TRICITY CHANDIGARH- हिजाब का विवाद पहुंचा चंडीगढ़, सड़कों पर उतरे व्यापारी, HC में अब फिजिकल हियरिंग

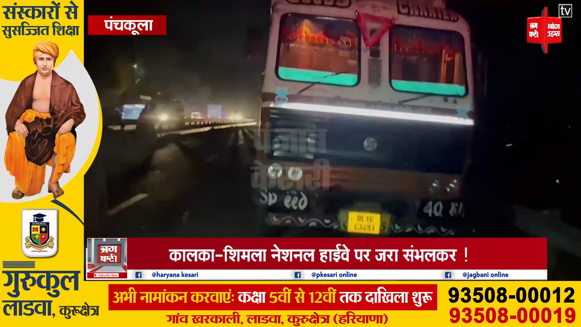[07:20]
धीमी गती से चलाने जैसा कोई भी साइन बोर्ड नहीं लगाया गया है और रोड पर बजरी बिख्री होने के कारण गाड़ियों का संतूलन बिगणने